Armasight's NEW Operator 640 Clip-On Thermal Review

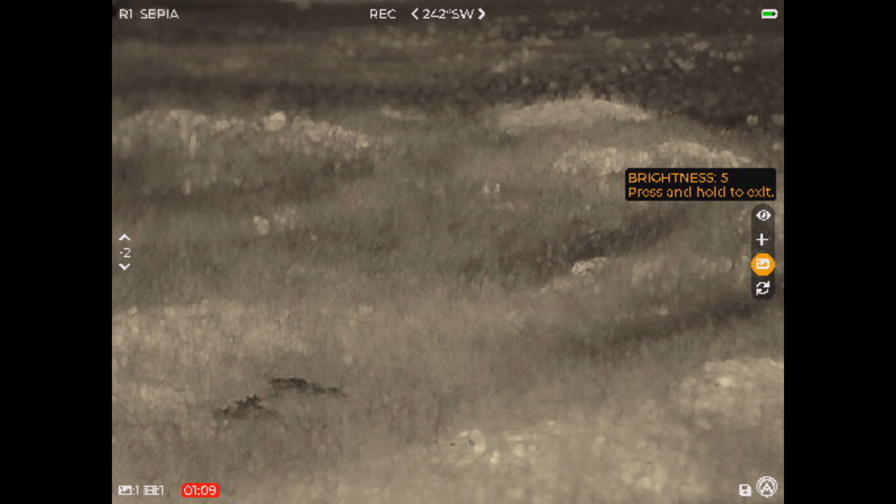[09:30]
there we go. We'll go back up to five. All right. If I long press this, it turns the menu off. As you can see up there, it has a compass reading. It tells us it's recording. It shows me that I'm not quite level. And as I move the scope back and forth, it will actually help me get that level.
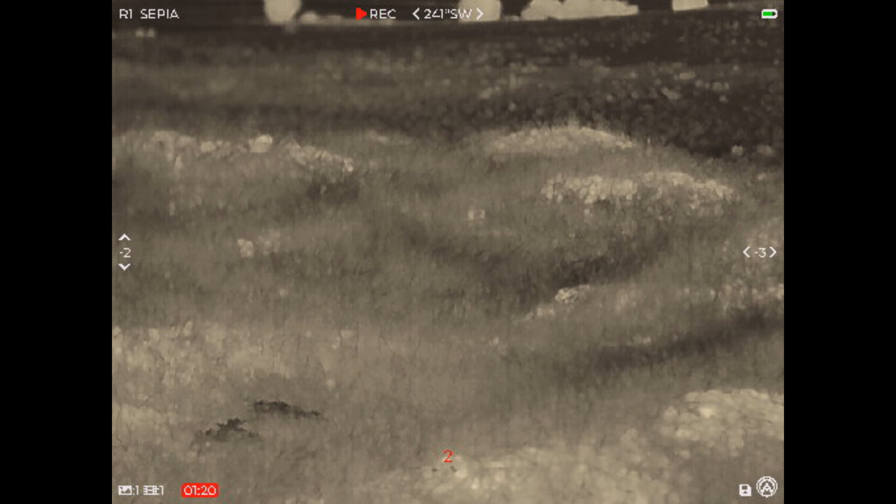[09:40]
You can see the negative two, negative one, and I don't know if I'm going to get it quiet.
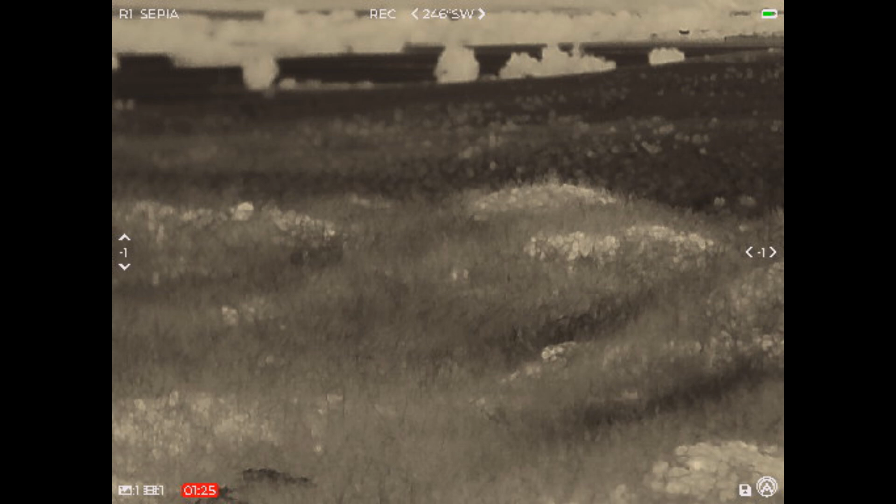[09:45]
There we go. There's a zero. And then it also has can't up and down.
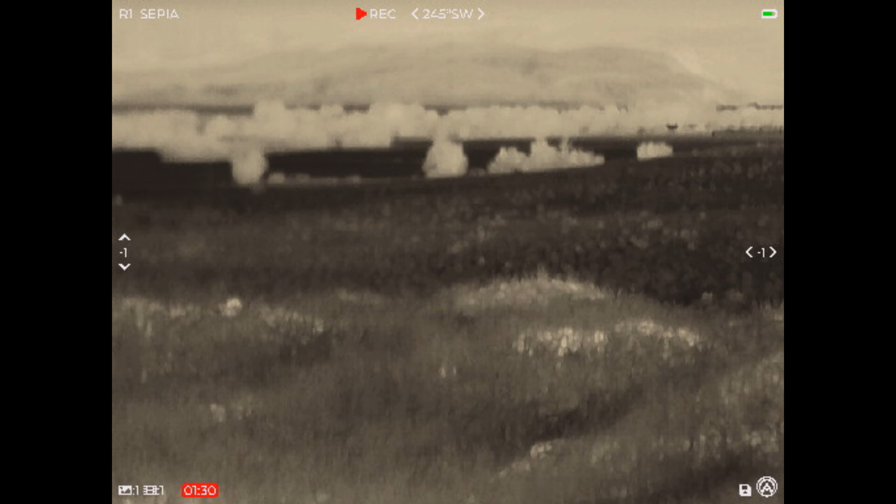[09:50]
So right there is where level is. Um, if I long press the menu button, you can see it gives me a more advanced menu and there's an enhancement option.
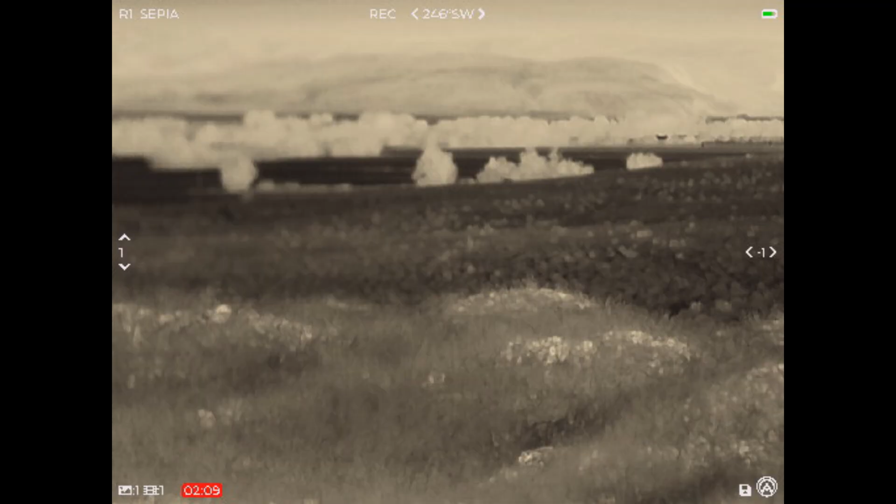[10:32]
It gives us a digital zoom. And what digital zoom is, is it just like zooming in on a photograph on your phone or on your computer. The closer you get, the more pixely it gets. So we're back out of that. If we hold this down, it's going to change the color palettes.
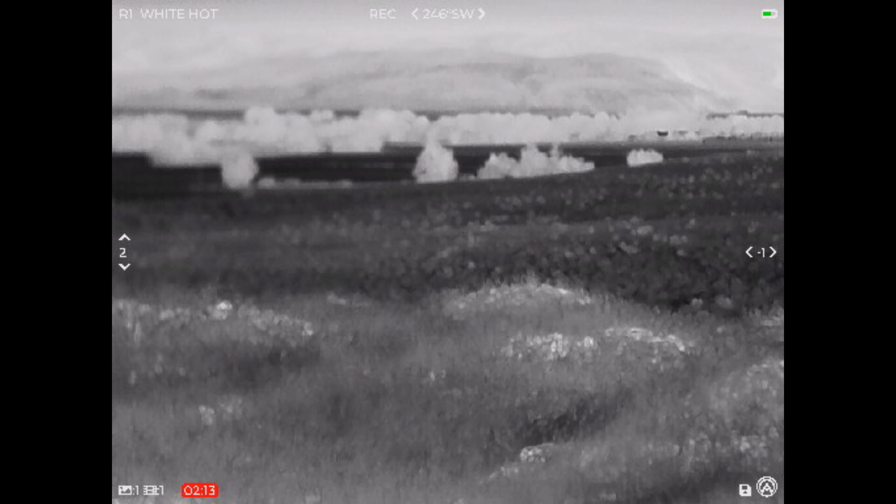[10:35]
So as you can see, that's a, that's like a bluish colored white hot. This is a black hot.
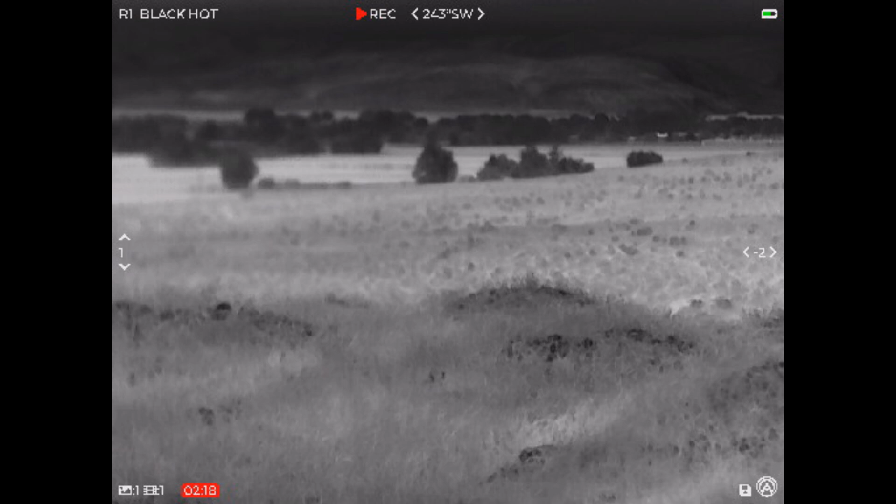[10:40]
This is the rainbow. This is the target mode.
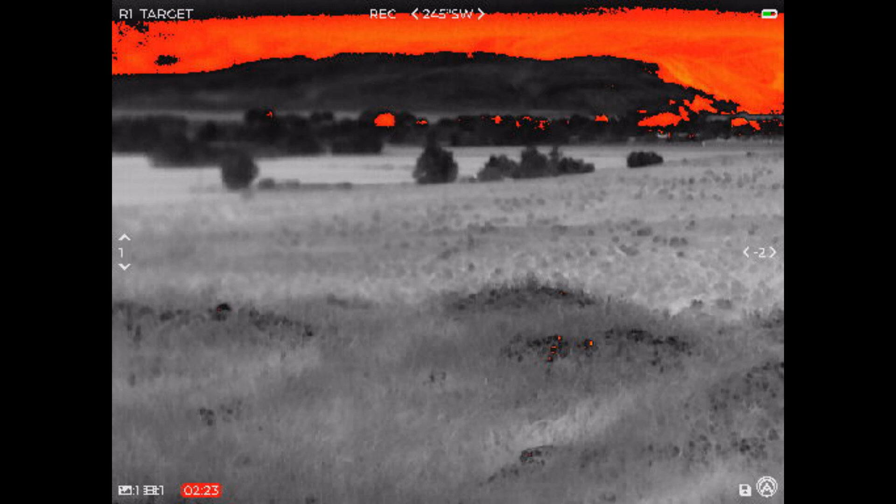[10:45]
This is the sepia mode. And I actually like the sepia mode the best. It seems to be a little easier on my eyes in the dark. So anyway, guys, we're going to do some shooting with this.